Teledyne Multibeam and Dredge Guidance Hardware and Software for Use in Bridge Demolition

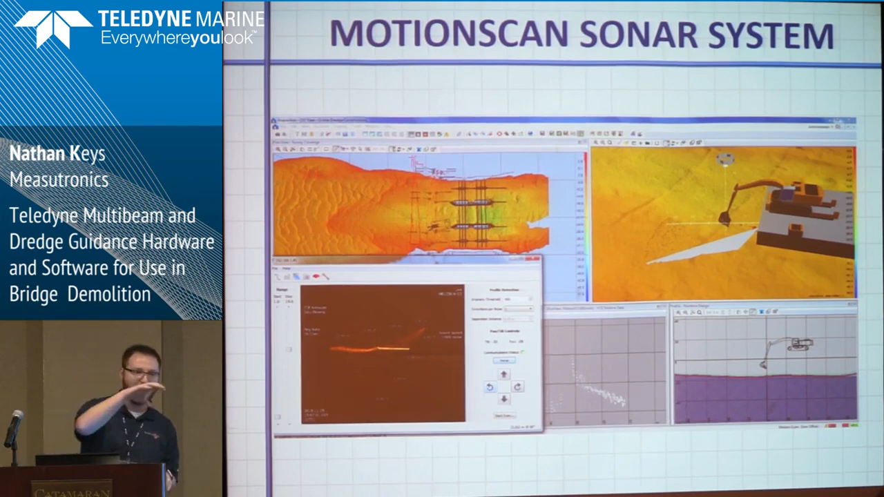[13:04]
But if they wanted to, then, then they could. And that's what really drew the Tappan Z guys to this, where if they see a pile laying down on the bottom, you know, they'll see it in real time and can move the excavator right to it, pick that pile up and get it out of there. And so when you have the motion scan running, uh, it goes like this.